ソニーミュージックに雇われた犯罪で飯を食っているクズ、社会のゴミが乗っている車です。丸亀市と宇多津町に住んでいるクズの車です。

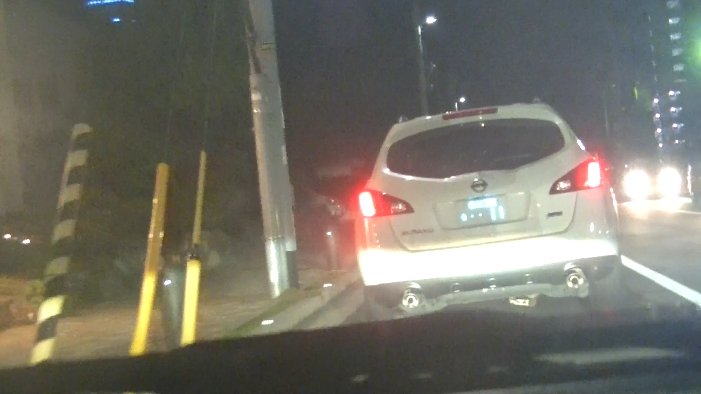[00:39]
白い軽。4つじゃない。犯罪者です。
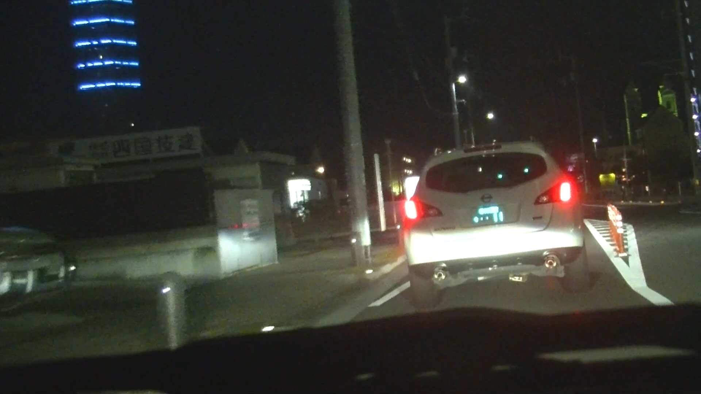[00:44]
犯罪で飯食ってるクズが来ました。
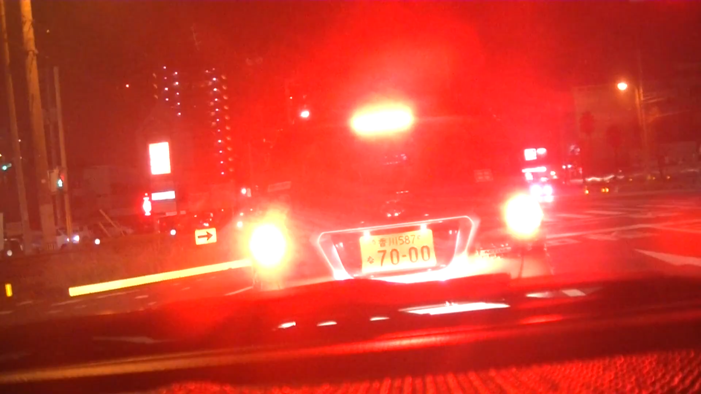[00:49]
7の7000、赤い軽。
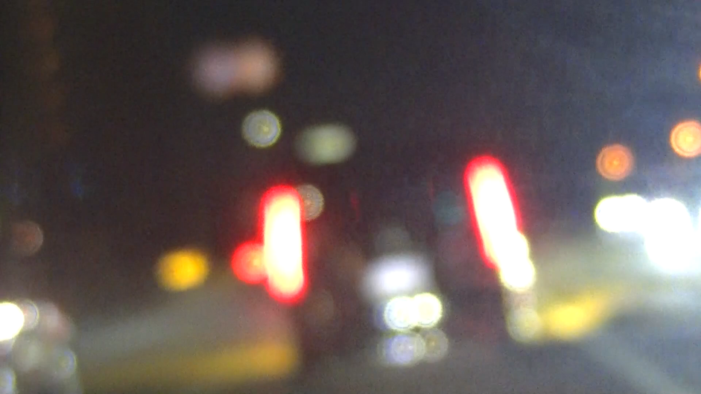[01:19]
の黒いワゴン1117、
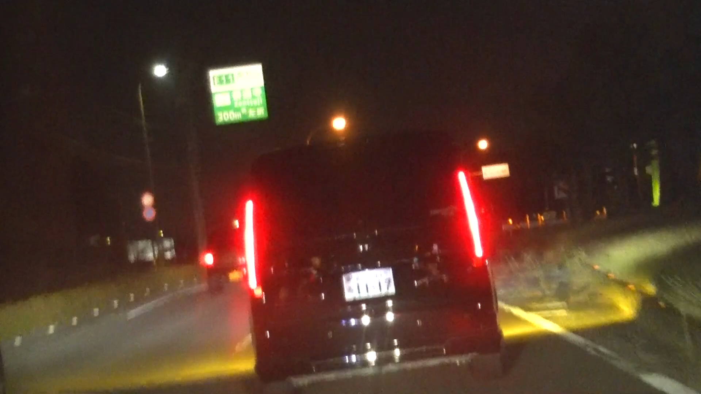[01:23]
犯罪で飯食ってるクズが来ております。
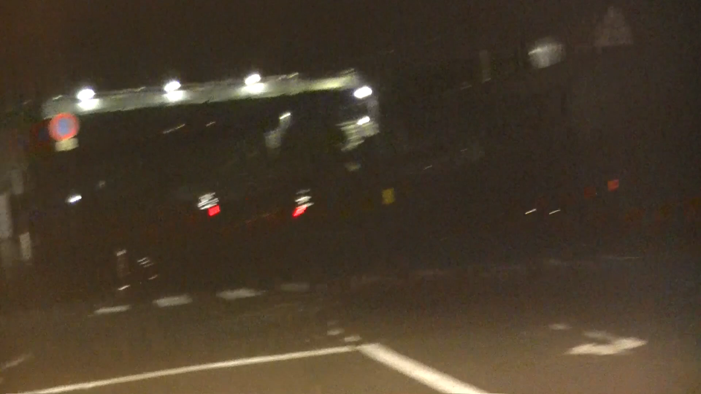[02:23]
0905000の黒いプリウス、犯罪者です。